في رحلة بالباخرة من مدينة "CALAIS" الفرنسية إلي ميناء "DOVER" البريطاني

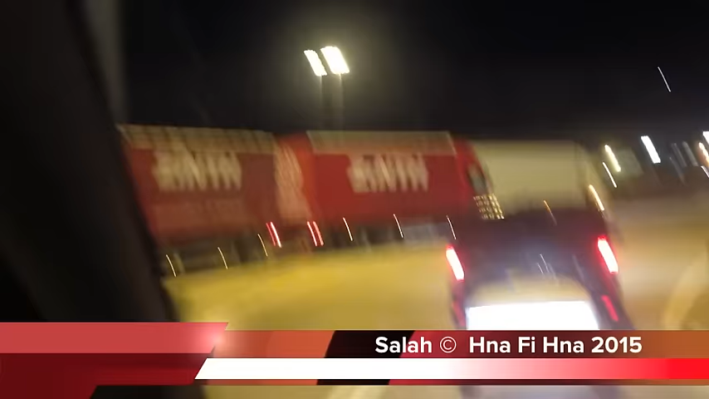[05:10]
اواليك من الحافلات يذهبوا الى اوروبا المهم في الخارجة غرف الدخلة يكون شرطة الحدود هنا هوا عادية كل شاحنات سجاد هولندا هذا بريطانيا فهذا بريطانيا
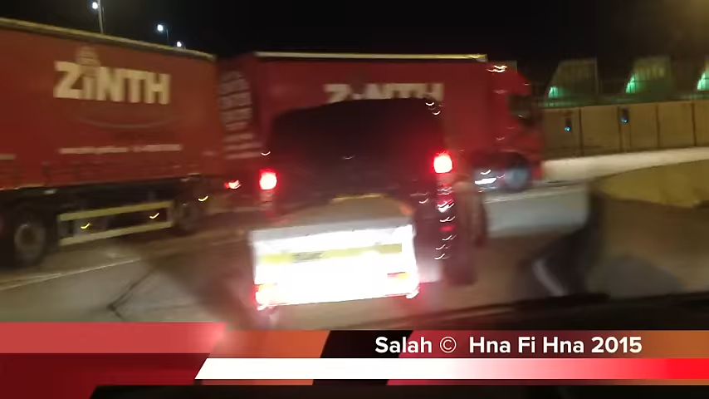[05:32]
نحن الان في دوفر الميناء البريطاني في طريقنا الى لندن خوتي ان شاء الله تكونوا تمتعتم بالفيديو وربي يوفق كل واحد وتحياتي لكم والسلام عليكم عدنا الى لندن مع الفوكس ترجمة نانسي قنقر ترجمة نانسي قنقر